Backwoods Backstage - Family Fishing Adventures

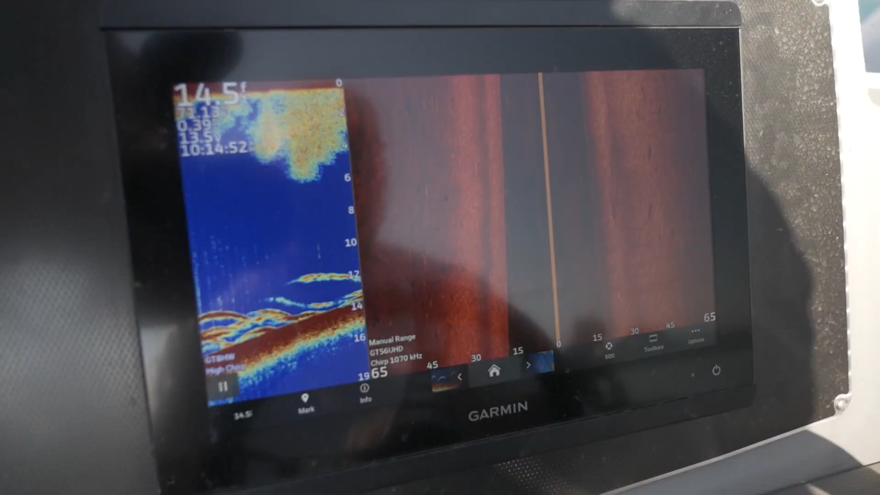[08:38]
This is side imaging. This looks left and right. And everywhere you see a black mark here is a shadow of a fish.
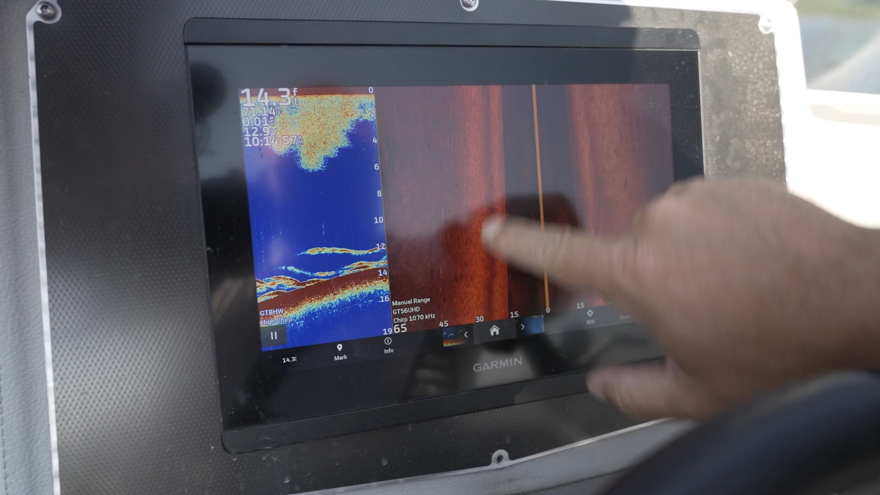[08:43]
And those are all fish below us. All those arcs.